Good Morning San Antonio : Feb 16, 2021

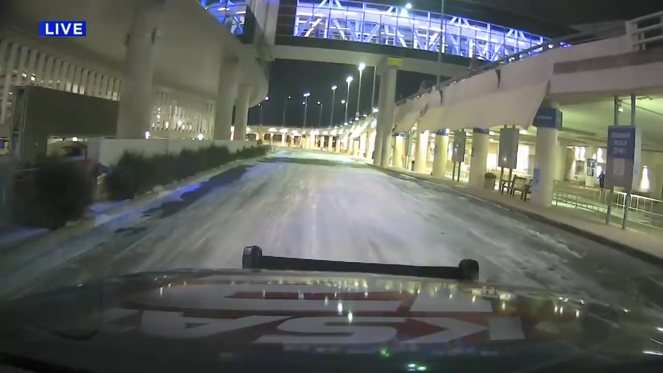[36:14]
But if you take a closer look, that snow has now been iced over, obviously making it more dangerous to be out on the roadways. But we have been taking it extra slow this morning. You know, as you mentioned, Samuel, we did encounter some several road closures, or several road closures, that is, and had to take alternative routes due to major highways being closed. Now, obviously, of course, sometimes this doesn't appear to be as bad if you don't see this ice. But that doesn't mean it looks can be deceiving. And I don't think there's any better way to say it.